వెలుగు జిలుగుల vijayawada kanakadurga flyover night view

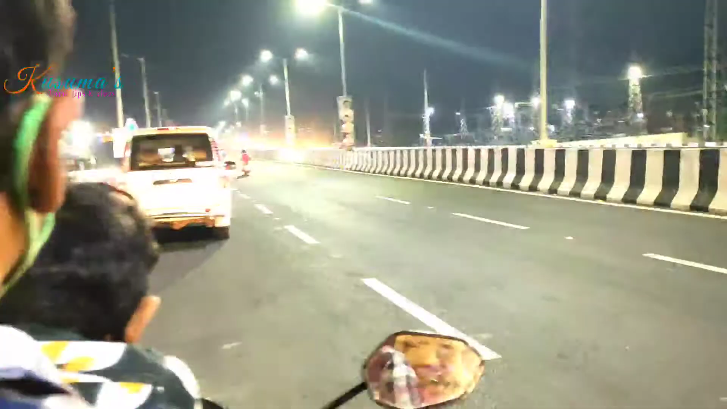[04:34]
సో మనకి ఇక్కడ ఏంటంటే ఇది స్టార్టింగ్ పాయింట్ అన్నమాట, మీకు చూపిస్తాను కదా.
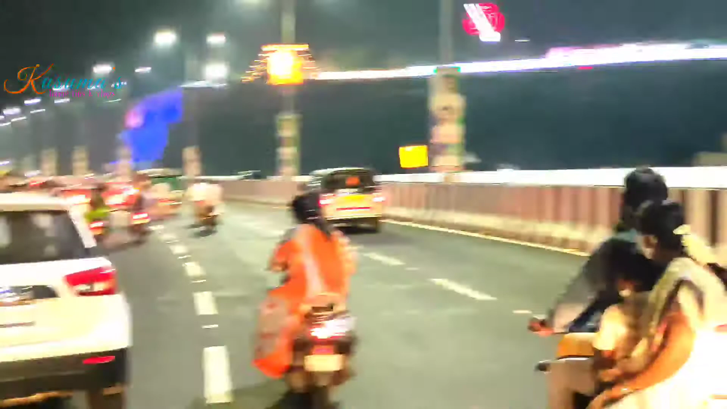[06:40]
సో అక్కడ కూడా మనకి ఏంటంటే లైటింగ్ అనేది పెట్టారు, సో అది కూడా బాగుంది. సో అది వచ్చేసరికి మనం రిటర్న్లో చూడాలన్నమాట. సో అదొక వ్యూ పాయింట్ అనొచ్చు అనమాట.
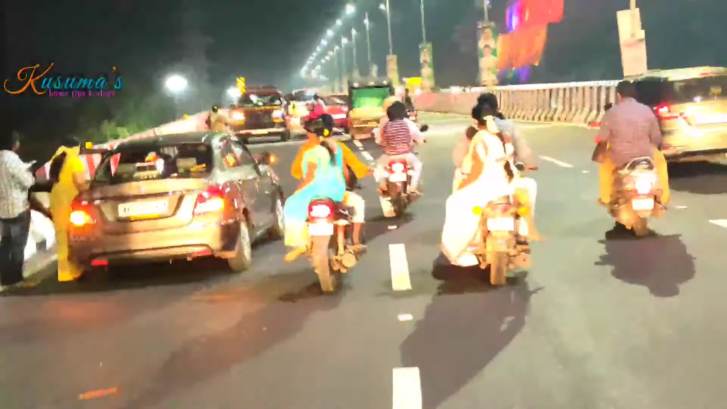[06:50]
సో ఎక్సలెంట్గా ఉంది అది కూడా. మెయిన్ ఏంటంటే మనకి దసరా వల్ల ఏంటంటే లైటింగ్స్ అనేది ఎక్కువ పెట్టి అంతా బాగుంది కదా, సో దానివల్ల ఇంకొంచెం వ్యూ అనేది చాలా బాగుందన్నమాట.